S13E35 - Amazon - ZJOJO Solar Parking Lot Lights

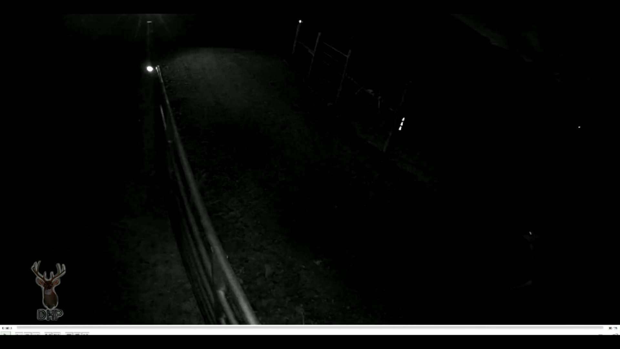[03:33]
All right, here we see something that you may be able to make out on your screen. That's a little deer at this point. We can see that the light is already been triggered, so somebody's already run through here. And we'll go ahead and hit the video, and I'll show you how it becomes a public interest kind of thing. Now, that was the camera making its adjustment to the exposure. The light was actually already on, and here they come running across,